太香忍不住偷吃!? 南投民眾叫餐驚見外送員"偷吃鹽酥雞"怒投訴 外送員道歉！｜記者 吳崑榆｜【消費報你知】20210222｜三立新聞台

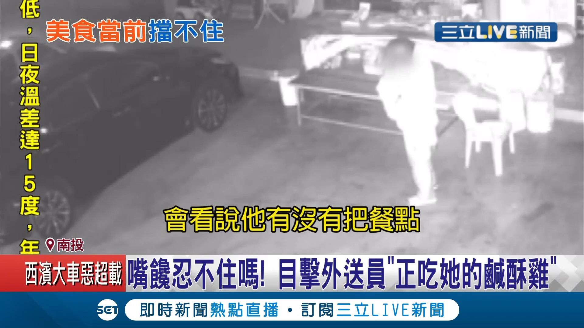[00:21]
他有没有把餐点放在那个桌子上刚好就看到他在他在偷吃我觉得他没有道德是一路上忍不了咸酥鸡飘出香味偷吃吗当时外送员被叫